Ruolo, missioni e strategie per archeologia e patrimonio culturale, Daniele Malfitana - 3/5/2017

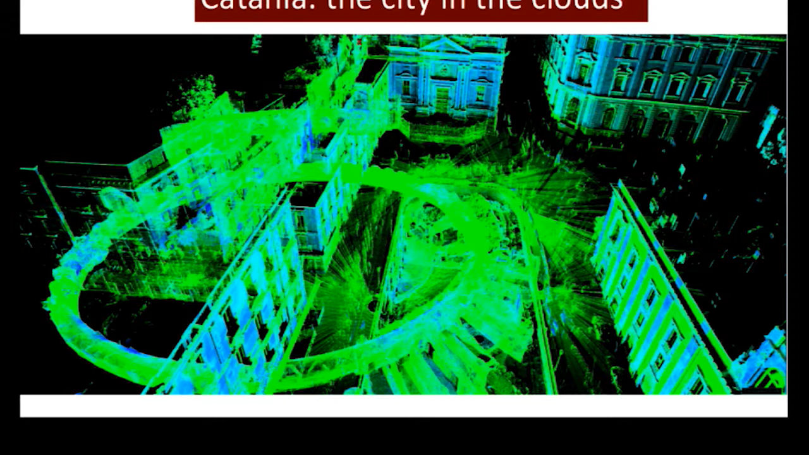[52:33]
quindi non vi dico il caos compiere queste analisi in un traffico caotico come quello della città di Catania, ma proprio per mettere questo patrimonio di questa sovrapposizione delle due città,
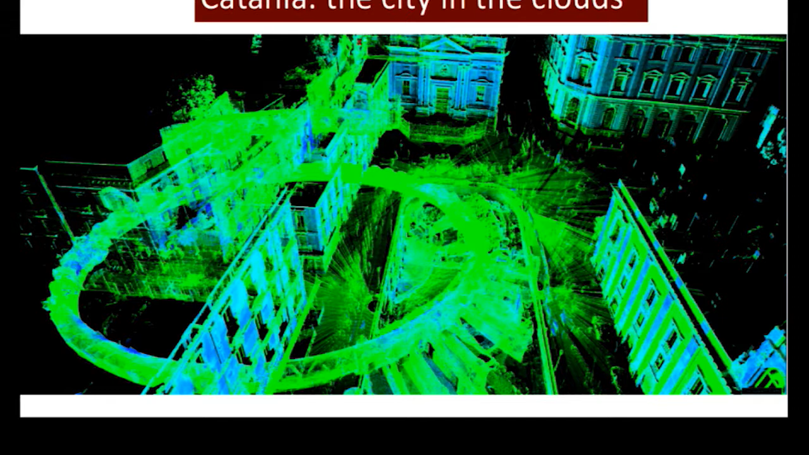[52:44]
che a parte il grande terremoto del 1693 che in qualche maniera le squarciò in due, sono andate avanti senza soluzione di continuità, no?
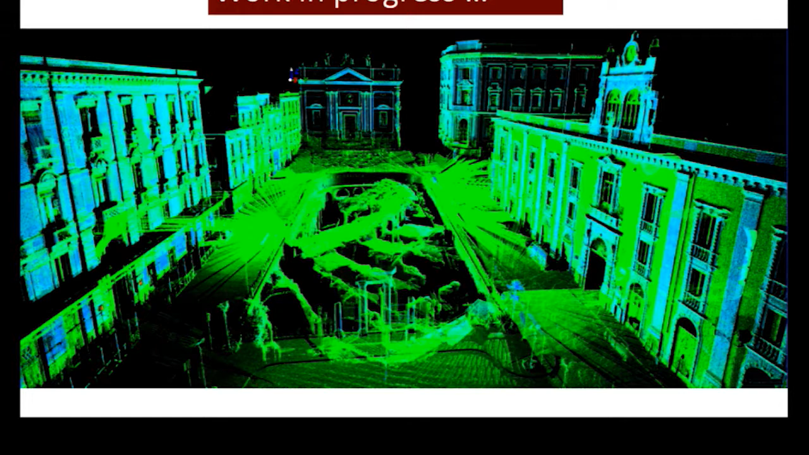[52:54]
E quindi questa grande acquisizione della città in nuvole di punti ci porterà a che cosa? Ci sta portando ad acquisire tutto il patrimonio
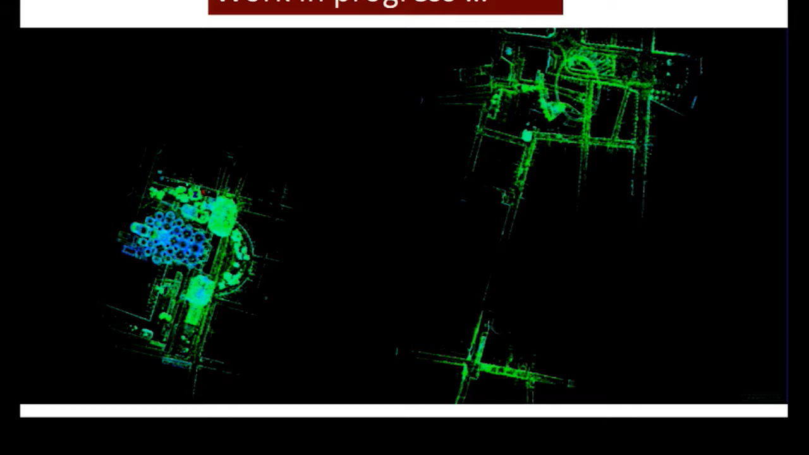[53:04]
archeologico complessivo in tutte le sue singole minute emergenze, che poi ci porteranno un giorno ad avere città antica e città moderna insieme, a spegnere i livelli della città moderna e ad
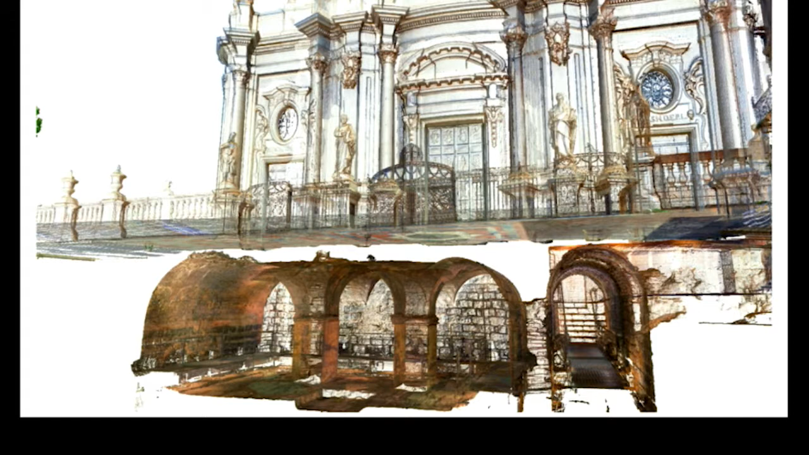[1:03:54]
e che noi ammiriamo in questa straordinaria scansione che abbiamo realizzato con i nostri bravi tecnici, che ci vedono la cattedrale sopra e immediatamente sotto, separata proprio da pochi metri, questo straordinario complesso di età romana, di impianto termale, punto interrogativo, ma era davvero un impianto termale? Per consuetudine si parlava sempre di un impianto termale,
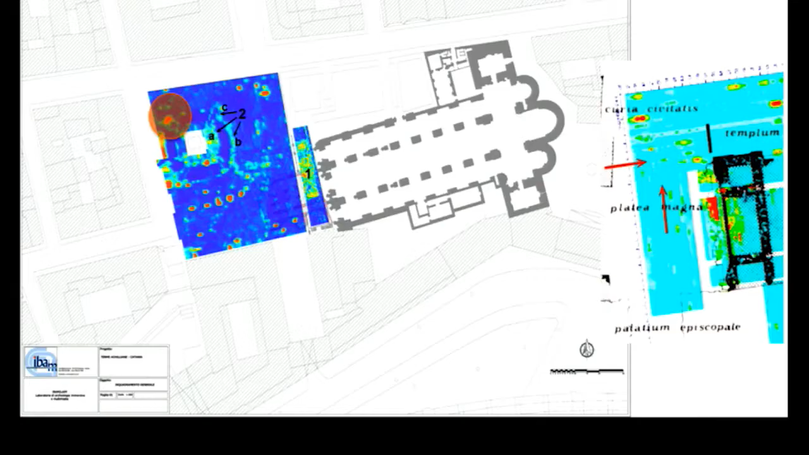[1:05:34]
Ecco, vedete parte delle indagini geofisiche nell'area di Piazza Duomo,